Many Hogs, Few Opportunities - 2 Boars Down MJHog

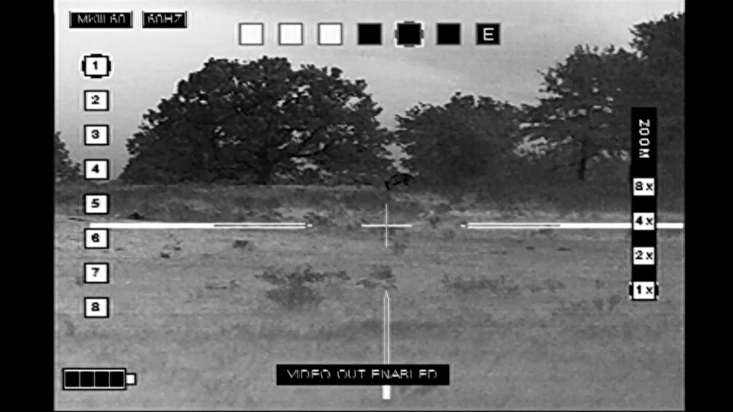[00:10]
Saw these two hogs coming over the hill.
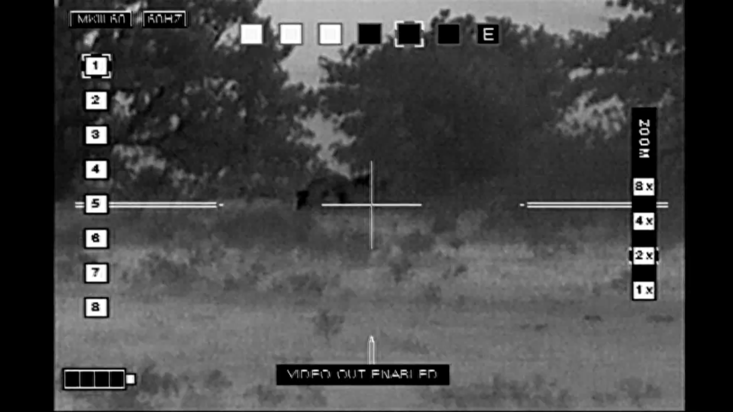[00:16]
So I got situated on my shooting sticks.
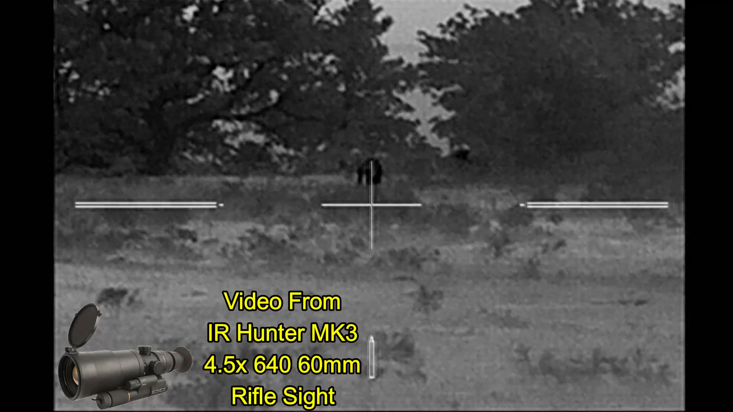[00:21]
As I waited for them to come down the hill.
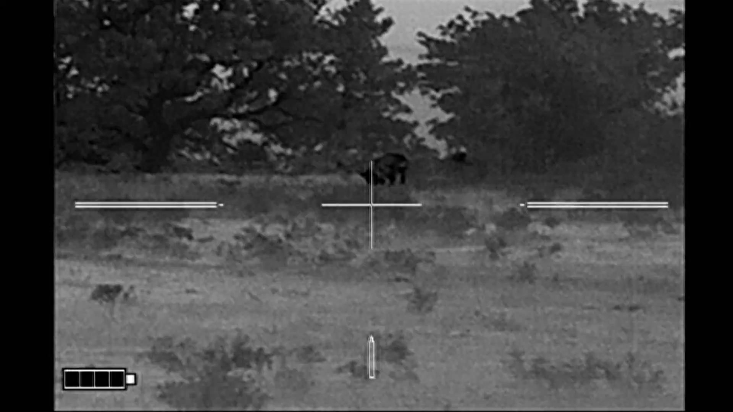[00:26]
Here the wind is in my favor. Everything looks good.
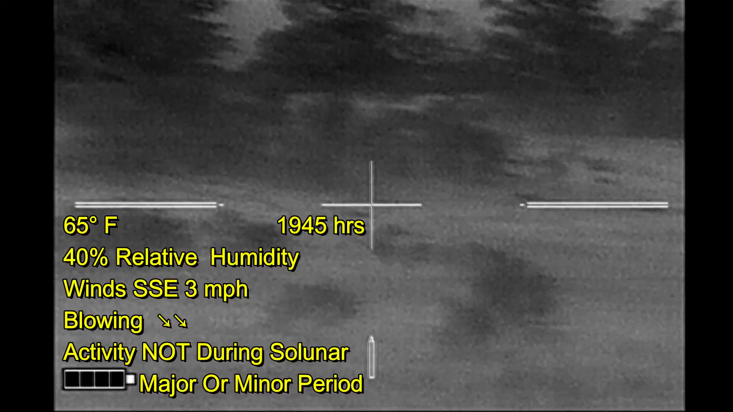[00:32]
I don't see any other hogs just these two.
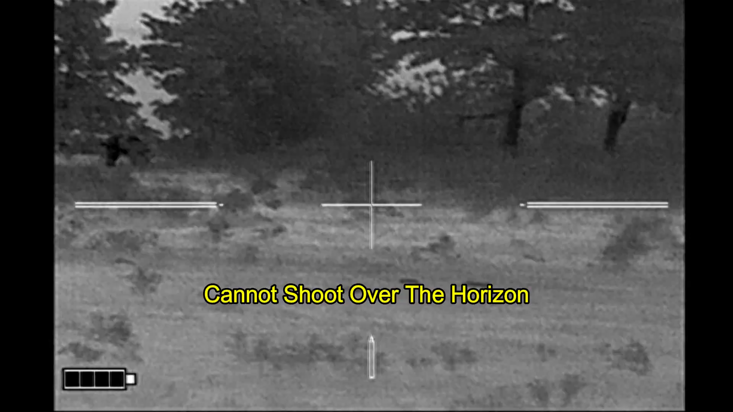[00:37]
And then they never came down the hill and I never saw them again. I moved on to my next property.
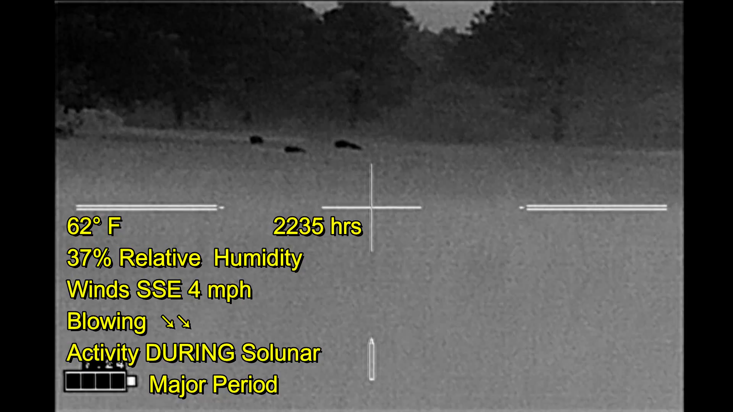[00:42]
The best that I could do were these hogs across a fence such as this one here that you see rooting the hill out of the field.
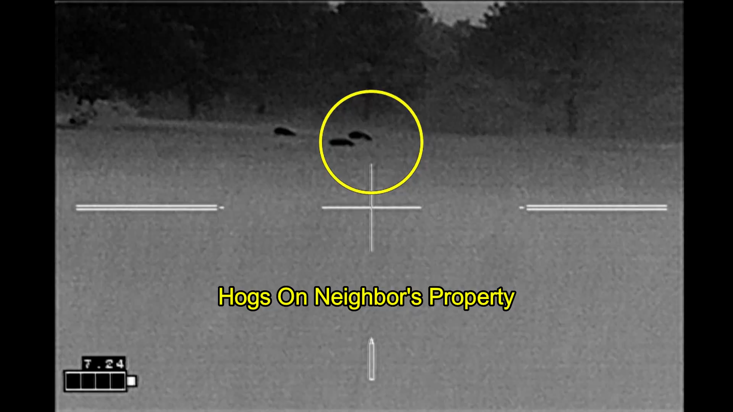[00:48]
This is exactly what my landowners do not want.
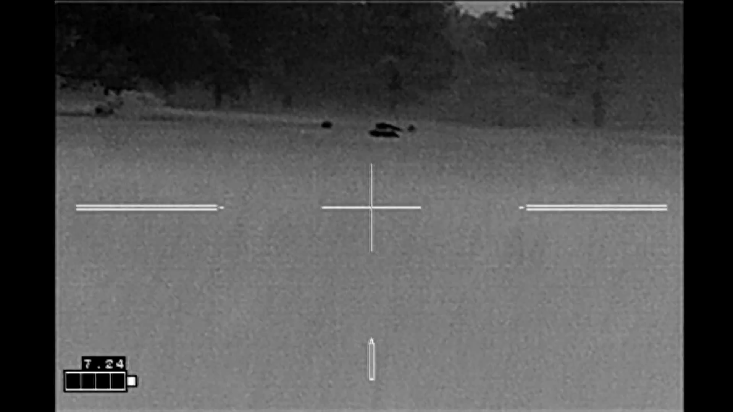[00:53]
But there was nothing that I could do about it there.
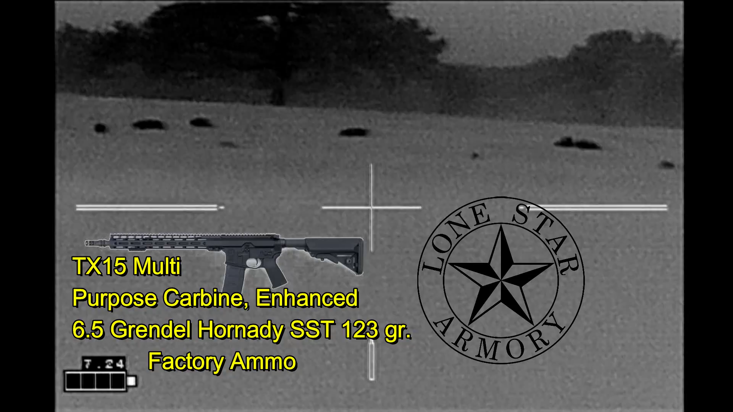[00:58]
As usual I'll be shooting my Lone Star Armory takes 15 multipurpose carbine enhanced with one of the SST-123 grain ammunition.
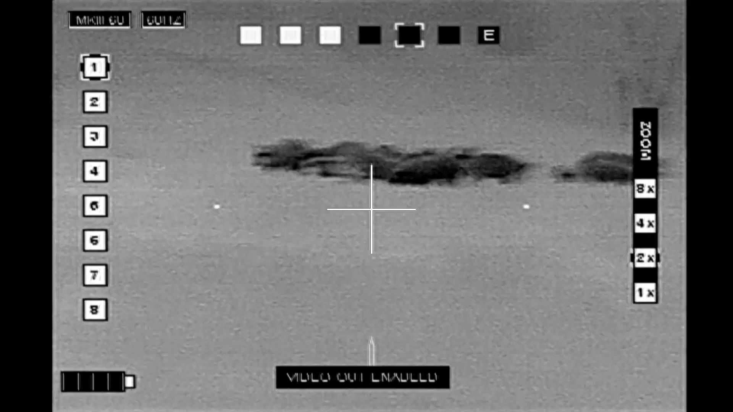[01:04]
Moving on to my next property I've got the small sounder of hogs.
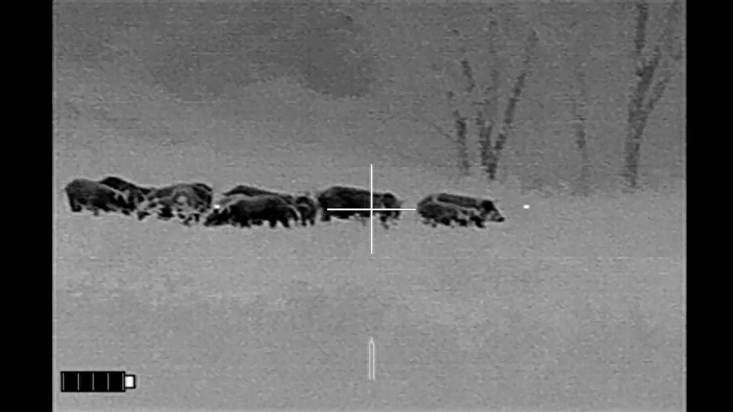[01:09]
The wind is alright right here.
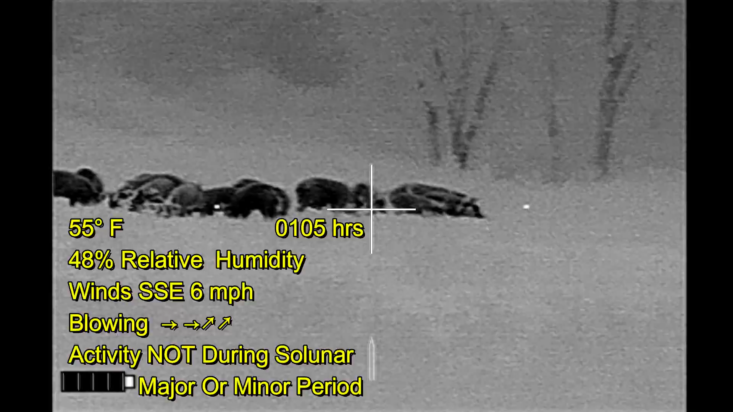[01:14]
I just need to get good separation so I can get a clear shot on one of the hogs.
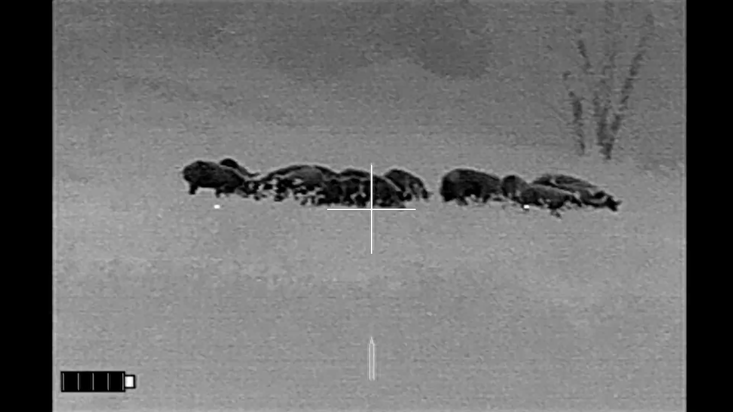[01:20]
I have cattle to my left and to my right. Alright here we go. The sow goes down.
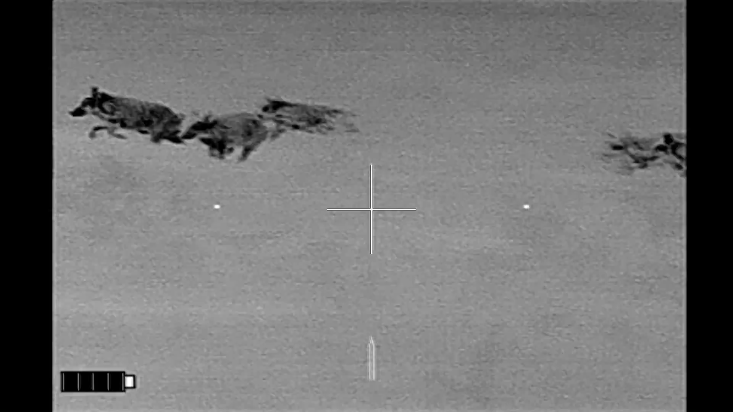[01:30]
And I should have shot her again right there because she was making all that noise. But I heard her stop I figure she's down.
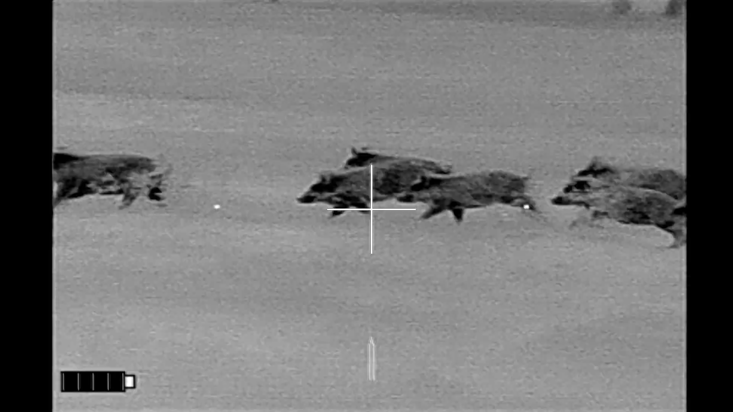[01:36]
And I'm afraid I don't have a shot because of the craziness with all the cattle that you see right here.
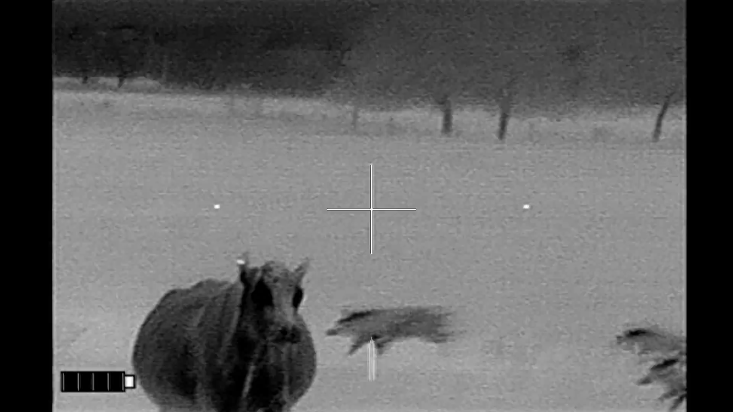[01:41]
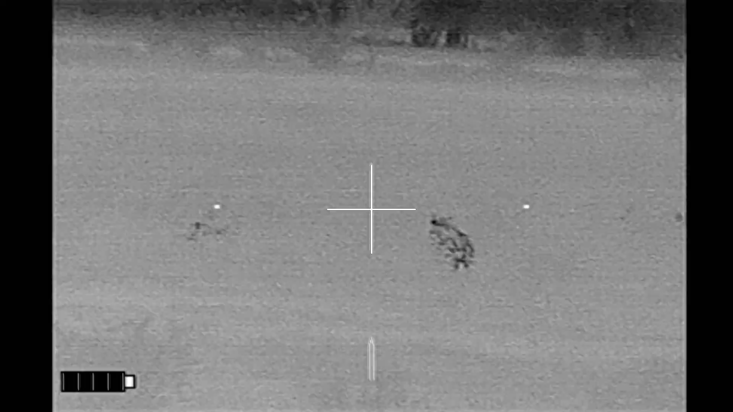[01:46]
Every time I think it's safe to shoot, more cattle run by.
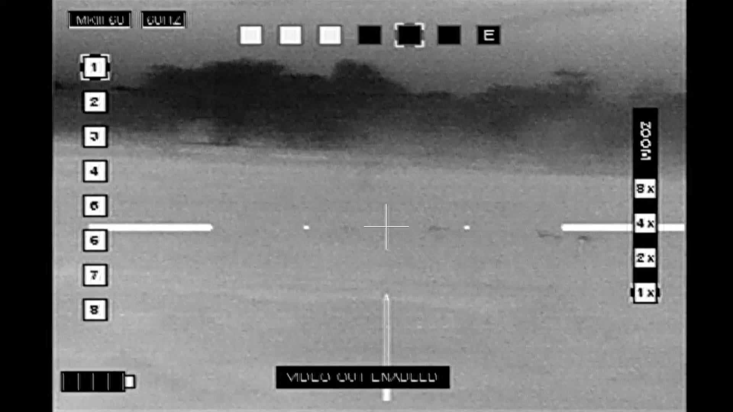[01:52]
So finally it looks like the cattle have calmed down.
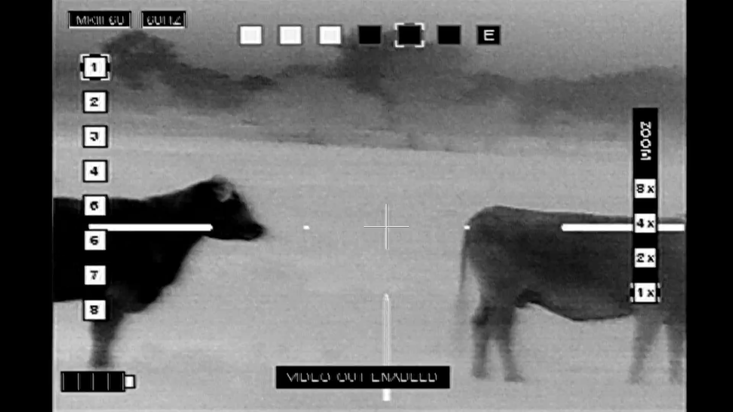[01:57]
Everybody's standing still. Nobody's running.
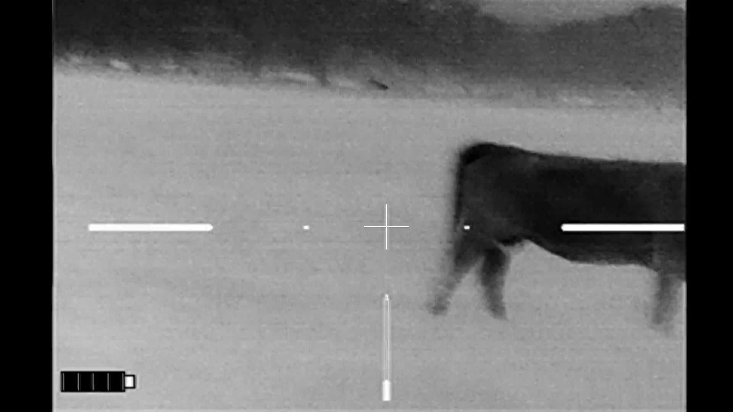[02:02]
Except the hogs. And they've slowed down.
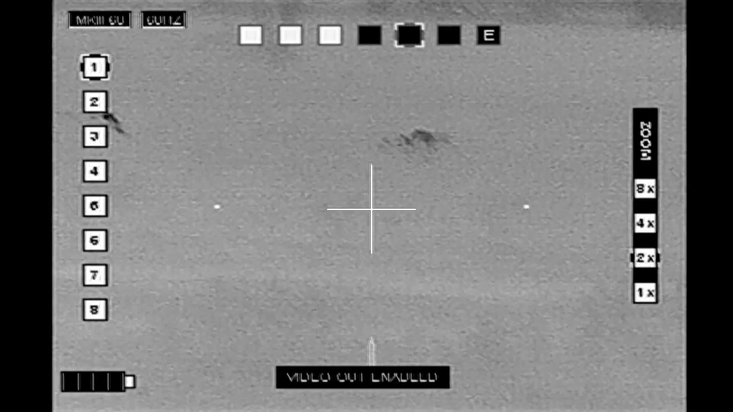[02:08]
One last check.
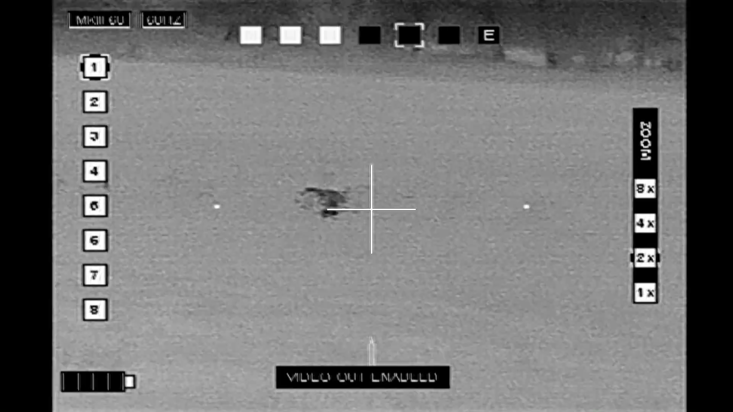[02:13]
Got a stationary one right here.
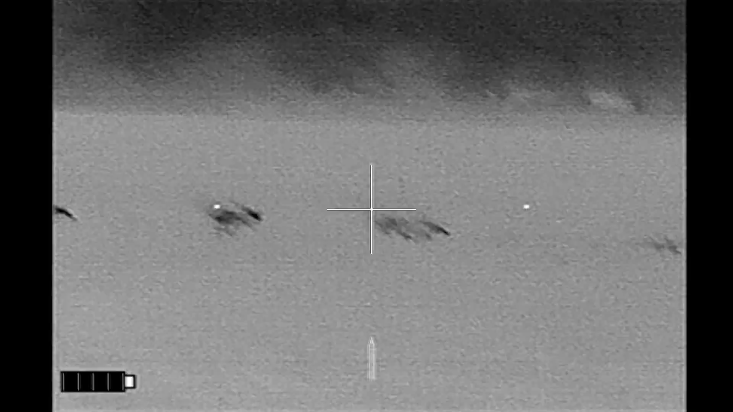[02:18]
It goes down and I can hear the cattle are on the move again.
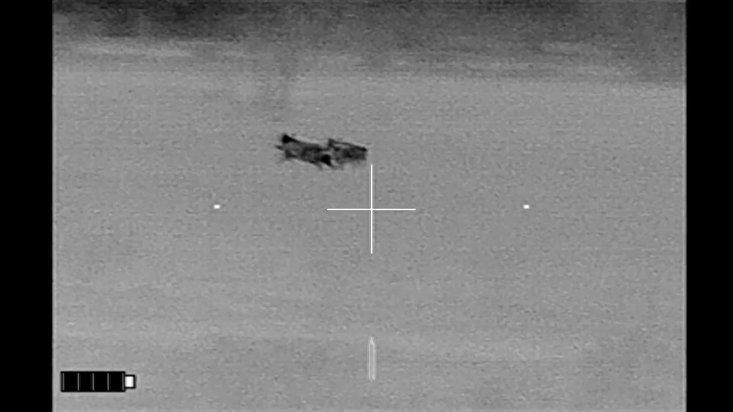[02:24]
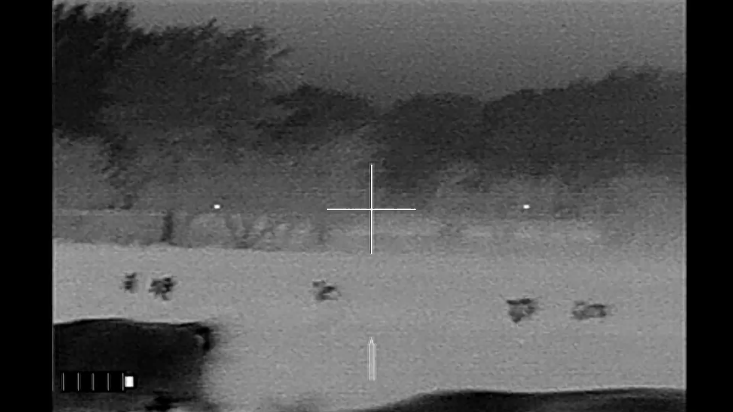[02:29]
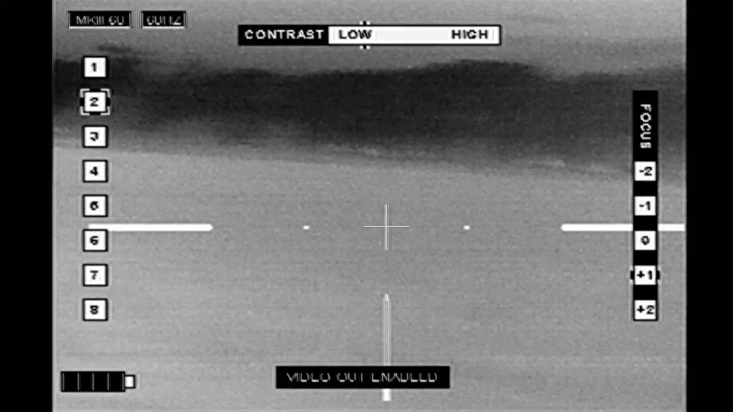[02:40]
At this point they get into the higher vegetation. I can't see them very well.
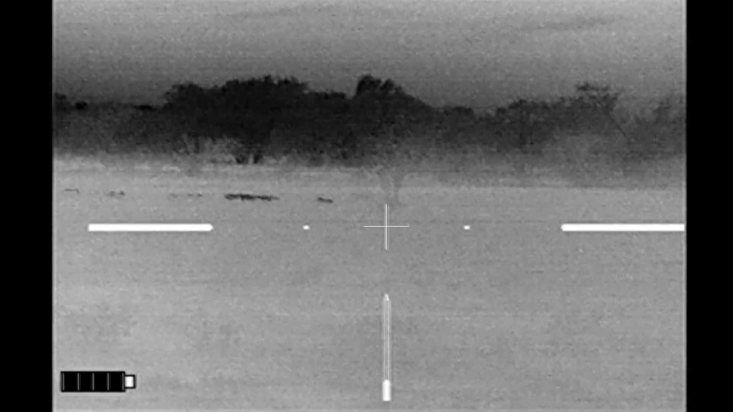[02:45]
And so I've lost my opportunities to shoot. And more cattle run by.
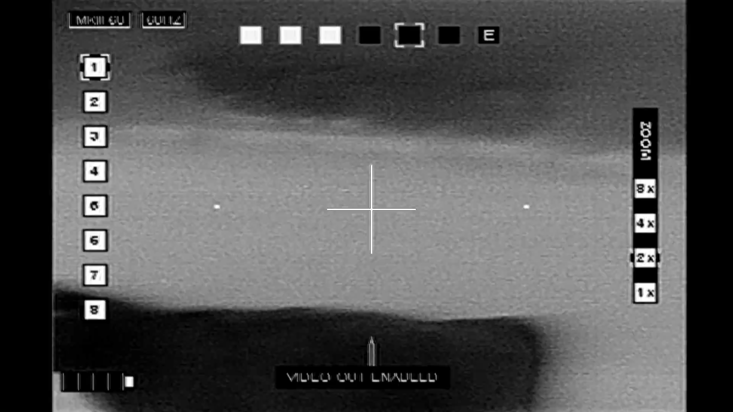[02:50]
So I break down my gear and head off to look for my downed hogs.
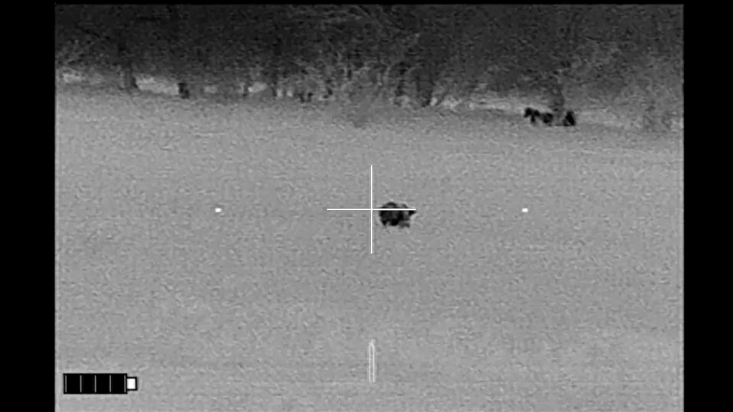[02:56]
And I notice that my sow is missing but there's this wounded hog walking in the field. And I don't have a shot because of the horses behind it.
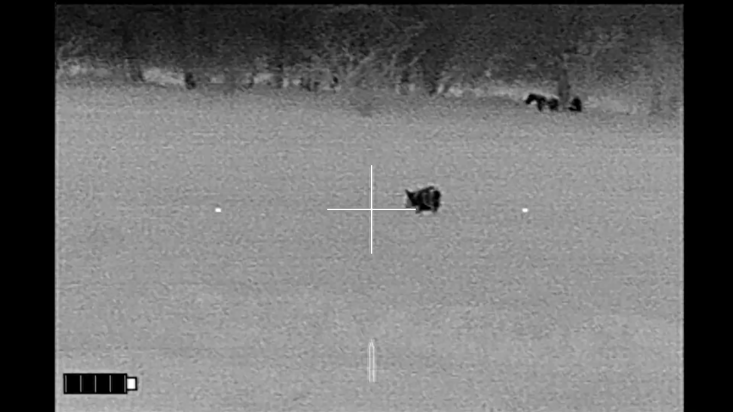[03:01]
So I'm going to pack up again. This is sped up.